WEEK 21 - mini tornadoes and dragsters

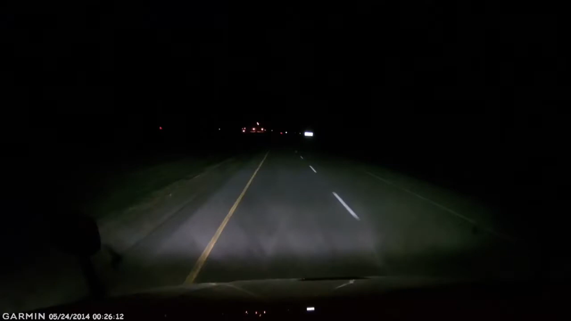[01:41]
in this footage right here I'm seeing something that I never ever see on highway 1 heading into Saskatchewan this is the Mooseman scale and the lights are flashing this I never see this on the weekend I mean it's been 100% so far just that I got flash light so let's go see what they want so here I might pull into scale pulling into scales in Saskatchewan is very rare for me because I'm always there on the weekend
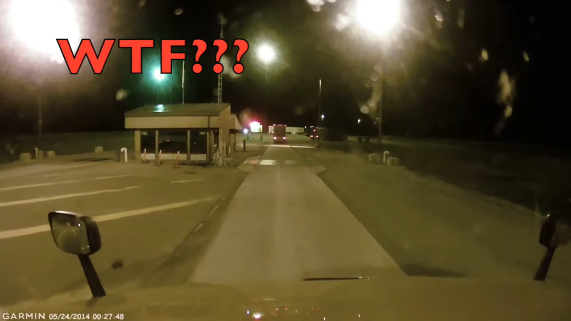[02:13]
so I go in there maybe they're operating in the dark what
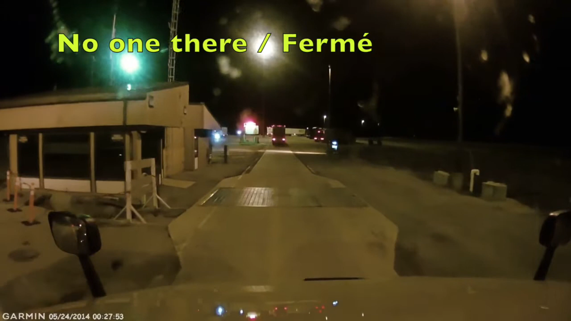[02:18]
the hell's going on here look how clear this image is by the way so here I am I'm
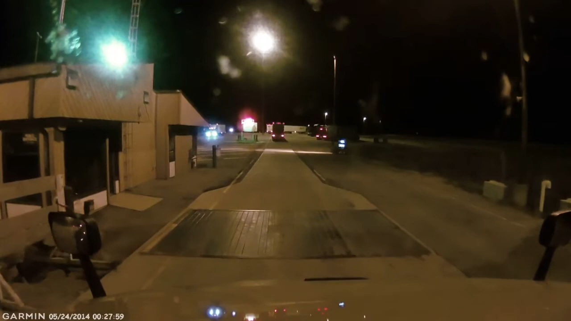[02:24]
waiting for lights there to step on the scale and stuff like that and yeah WTF no one there really bizarre